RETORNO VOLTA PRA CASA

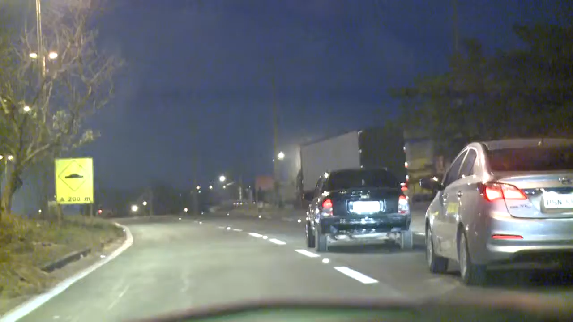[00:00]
A pouca movimentação na estrada indica que o feriadão foi tranquilo, pelo menos nas BRs que cortam o estado. Na volta para casa, nada de engarrafamento ou tumulto. O trânsito foi normal, não tem muito trânsito.